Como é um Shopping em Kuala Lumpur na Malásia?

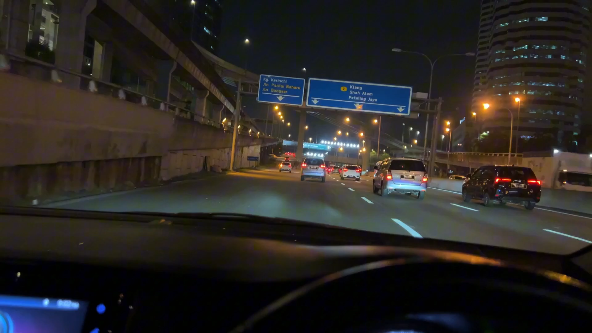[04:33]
Pô, nove da noite já tem bastante carro na rua Pra quem não sabe, aqui é mão inglesa também, ó Dirige do outro lado Tá aqui no lugar do passageiro E...